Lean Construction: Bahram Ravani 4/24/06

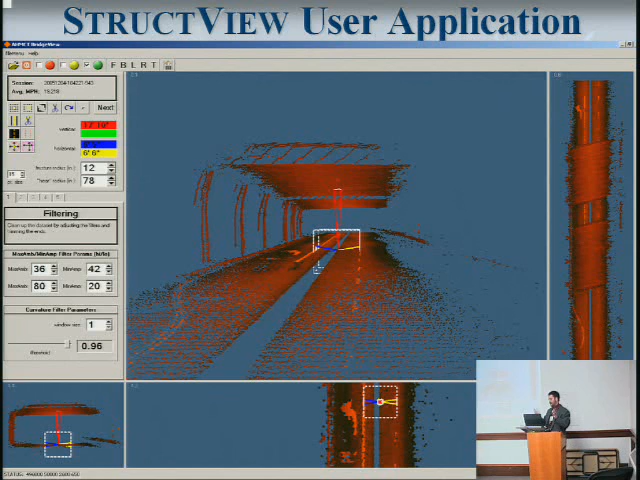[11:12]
But it's just better to keep the human in the loop. Once things have been identified, it'll extract the horizontal dimensions. It'll extract vertical above the lane stripes. There's sanity checks by the operator. Again, the whole thing, having a human in the loop for a lot of this, makes a world of sense. We're also doing, and this is in conjunction with the Office of Land Surveys,
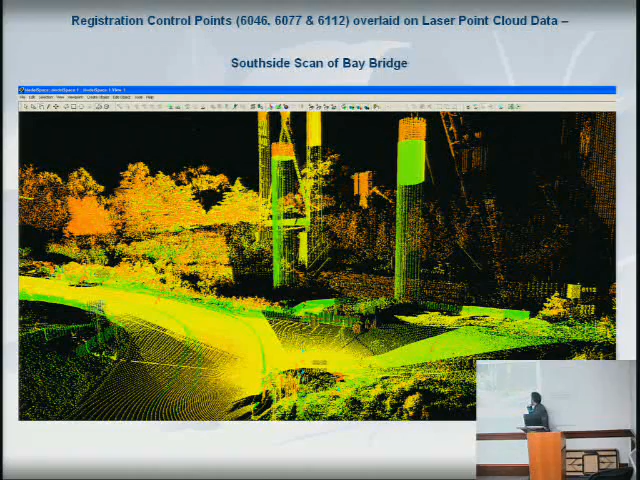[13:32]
And we're quite far, the scanning locations are quite far from the bolt pattern, by the way. This is a scan from the other side. This is from the north side. The other was the south.
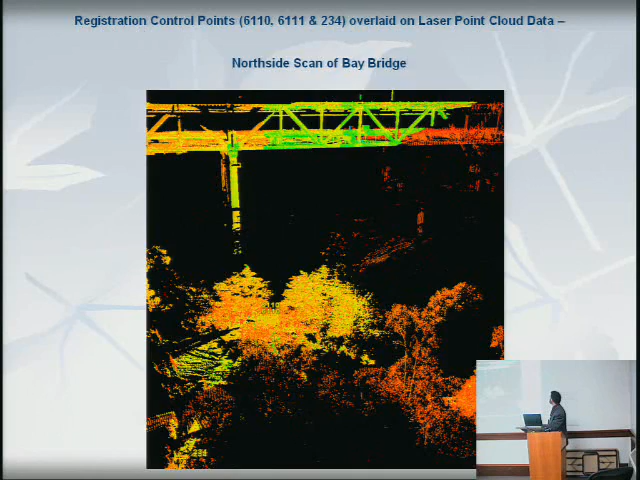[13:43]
Now, these are the bolts of interest. These two on this side. And this is the laser scan. That portion of the laser scan.
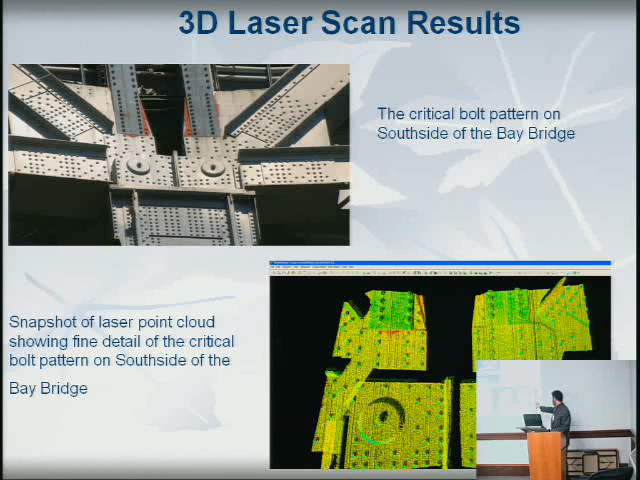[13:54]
So you can see the amount of detail that you can make out. And this is the other side.
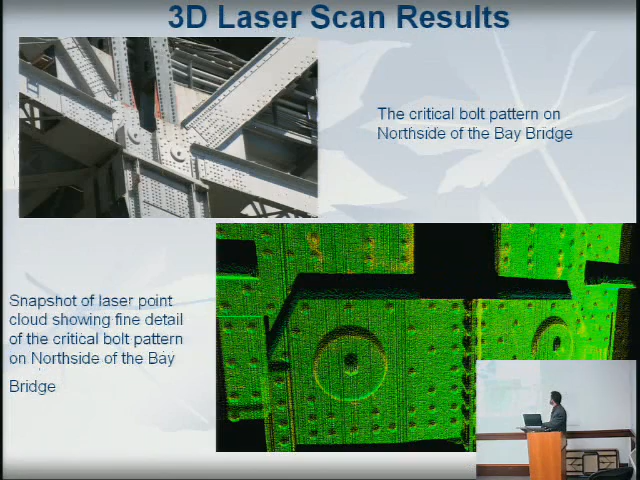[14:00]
So now we're on the north end. Again, those two bolts. This is what we're looking at in here. We're also, while we were there, I'm not sure if this was needed or not.
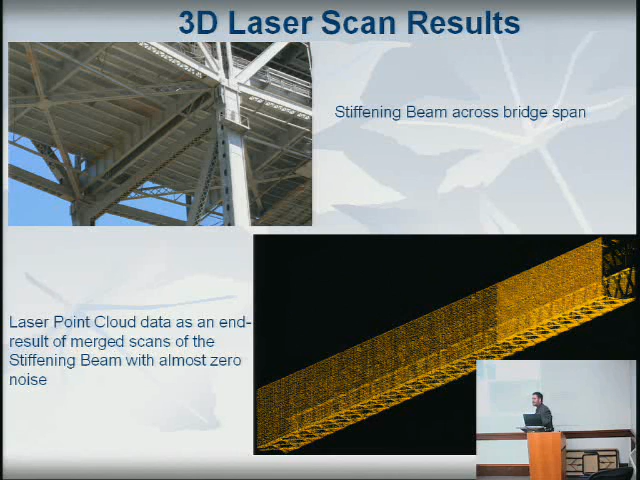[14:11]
But we had this cross beam. And there was essentially zero noise in looking at this in the scan data. Now, you want to make sure that things are accurate.